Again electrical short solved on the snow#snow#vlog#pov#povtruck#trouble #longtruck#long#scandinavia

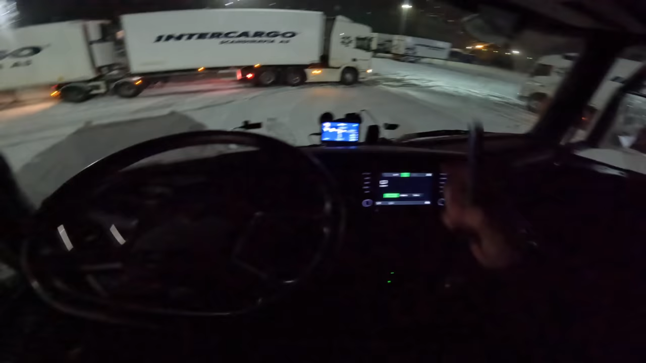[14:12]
Și hai să vedem. Mergem așa, merge. Oh, merge. Super. Hai să mergem. Deci, oameni buni, avem luminițe.
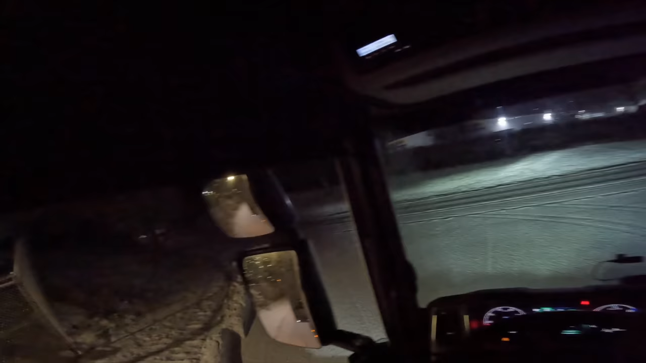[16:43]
Hai că ăla e departe. Avem timp să ne băgăm și noi.